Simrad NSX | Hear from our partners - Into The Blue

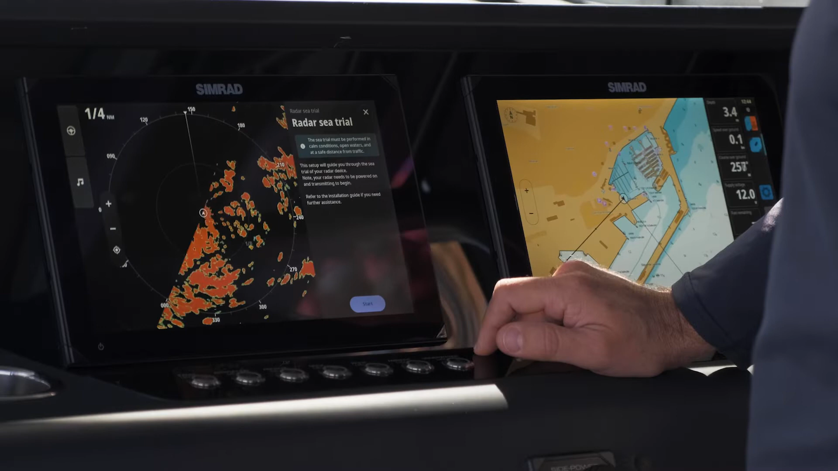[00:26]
So we've got the best glass to screen ratio, meaning that we have larger displays taking up smaller areas so now customers can maximize their dash with the largest screen available. I can then bring it right to here.
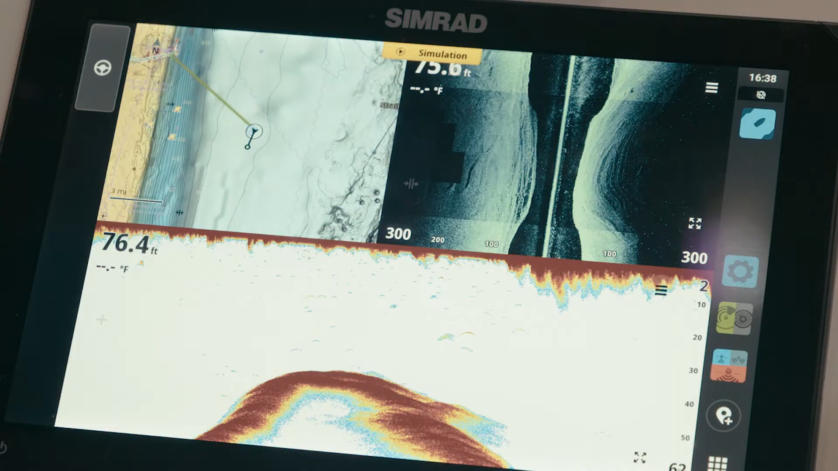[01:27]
Right. Everything's on one layer. That is daunting for some first time users. Like, I don't know how to, I don't know where all these buttons are.
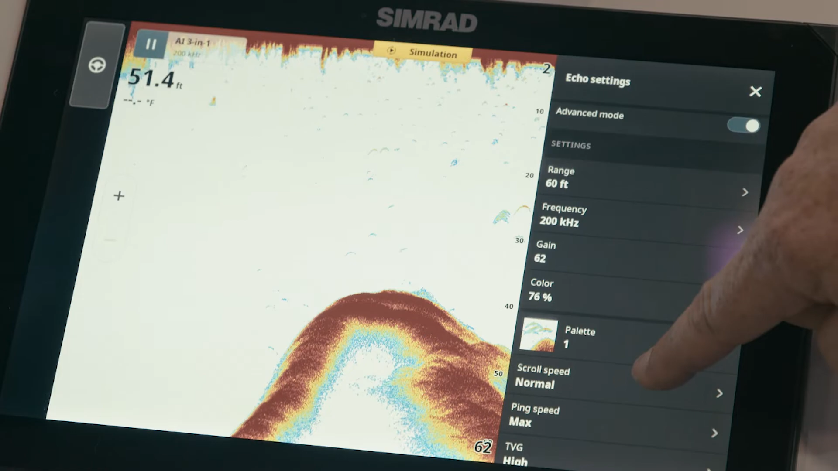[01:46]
On screen: depth 51.4 ft
All right, so we're on the sonar now, and the pause button? Pause. Remember before, you used to have to drill down in the menu to do pause.
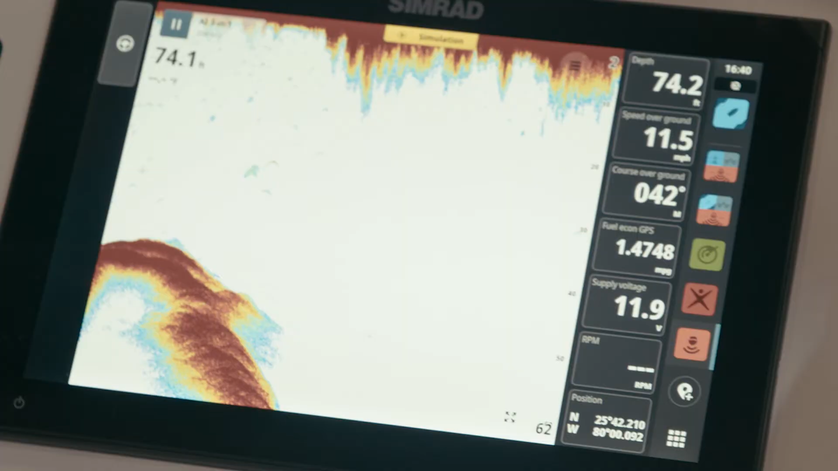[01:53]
On screen: speed 11.5 mph
It's now right there on the screen. I've just activated it again.
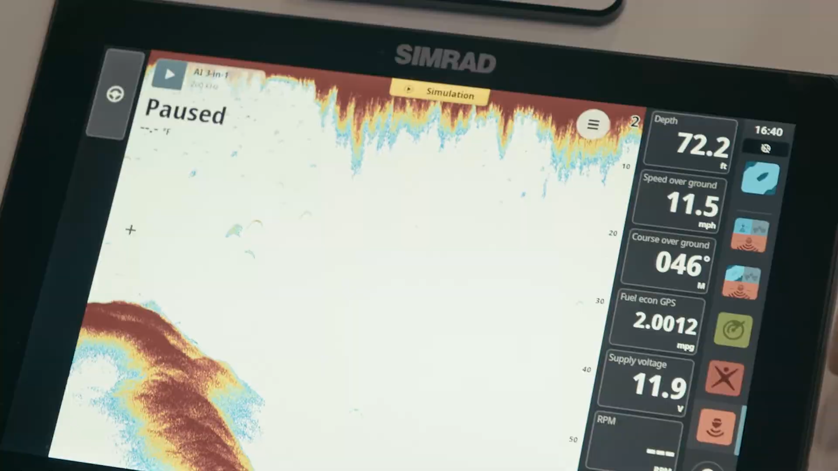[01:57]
On screen: depth 72.2 ft, speed 11.5 mph
We're enhancing that customer experience. That's what this whole thing is. It just simplified everything. Exactly right.
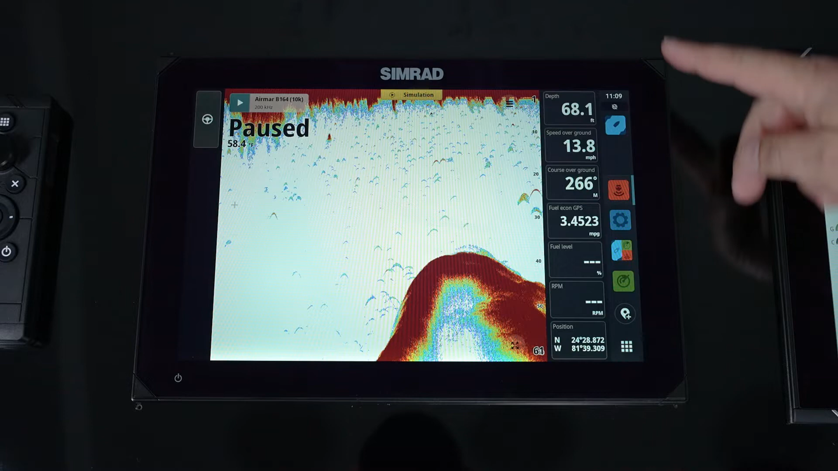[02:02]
On screen: depth 68.1 ft, speed 13.8 mph
And then the other thing here, we've got the utility bar on the right-hand side. We can pin different pages or
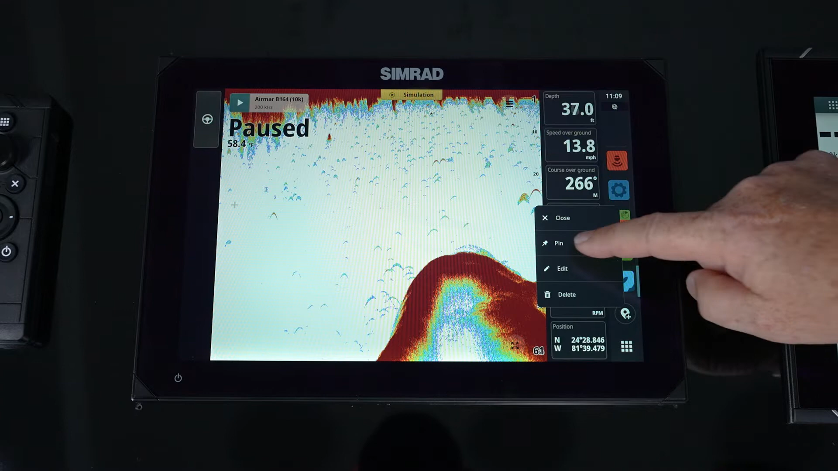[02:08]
On screen: depth 37.0 ft, speed 13.8 mph
our settings menu so that every time it turns on, everything I use on a regular basis will always be there on the screen,